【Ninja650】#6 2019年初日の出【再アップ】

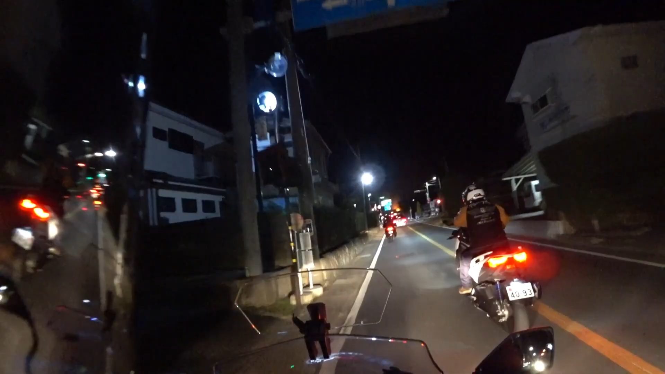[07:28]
え、なんかお正月だから燃やしてんじゃないの？ ほら火事だ、火事火事。
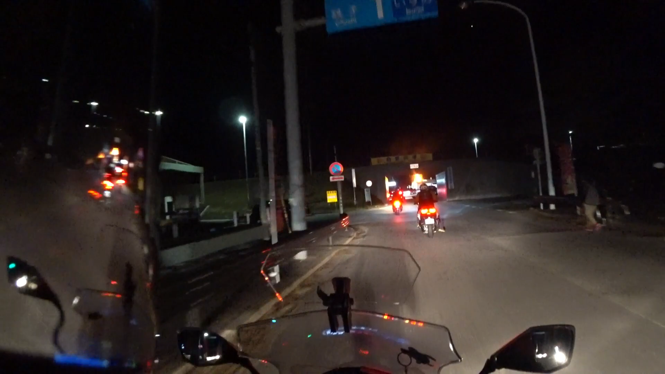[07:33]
家だ。 そう。 家が燃えちゃってる。